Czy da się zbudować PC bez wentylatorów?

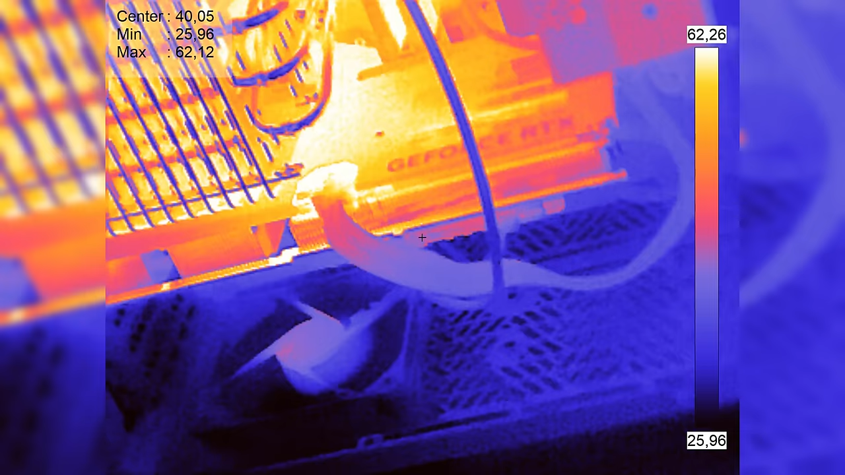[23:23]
że taka karta dała radę się okiełznać i byliśmy w stanie utrzymać temperaturę na zadowalającym poziomie w momencie gdy w pokoju miałem 23 stopnie Celsjusza.
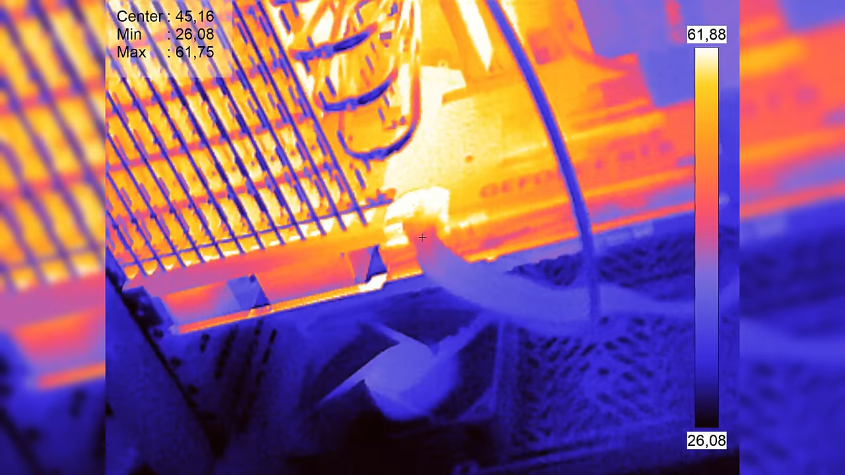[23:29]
No a hałas takiego komputera był no naprawdę bardzo, bardzo niewielki. Analogicznie z tym jednym wentylatorem nawet na domyślnych ustawieniach dało rady wtedy używać tej karty graficznej.
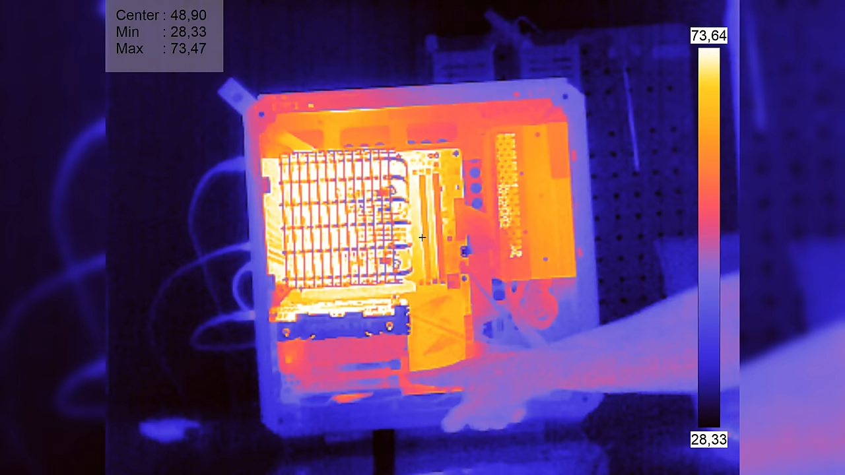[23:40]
Więc zobaczcie ile jeden wentylator w obudowie ustawiony dosłownie na stałą wartość,
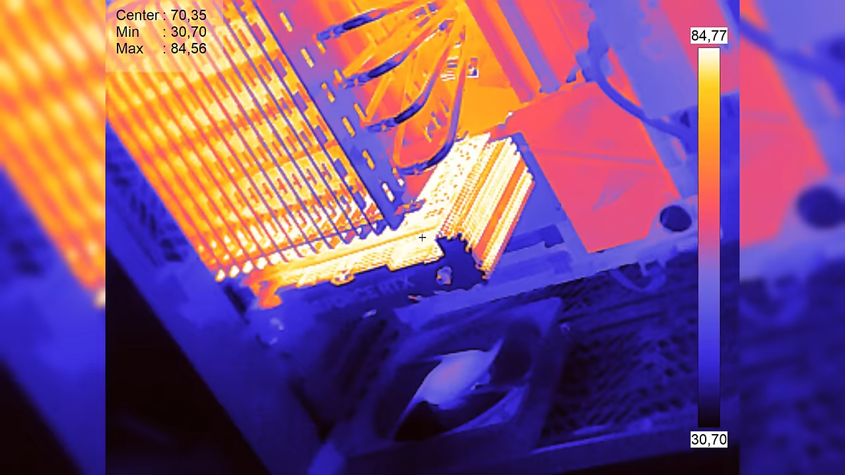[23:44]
jaki duży może mieć wpływ na temperatury.